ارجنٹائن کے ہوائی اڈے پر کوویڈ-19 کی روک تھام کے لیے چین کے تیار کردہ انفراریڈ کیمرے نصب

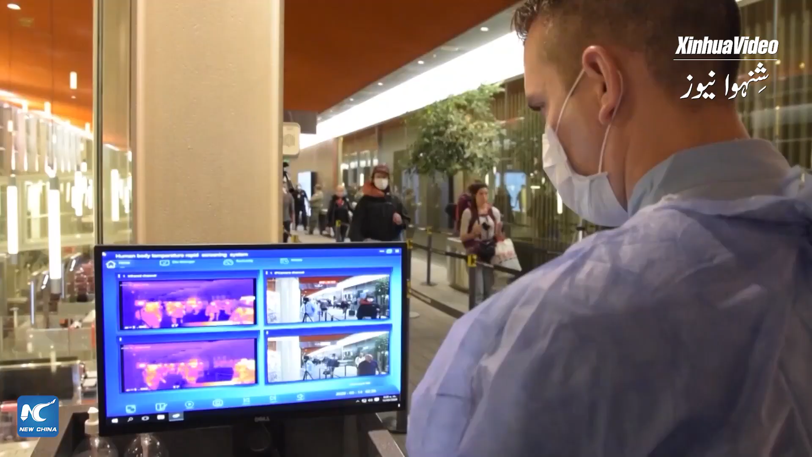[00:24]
The technology uses a thermal camera that allows temperature readings from a distance of 3 to 10 meters and,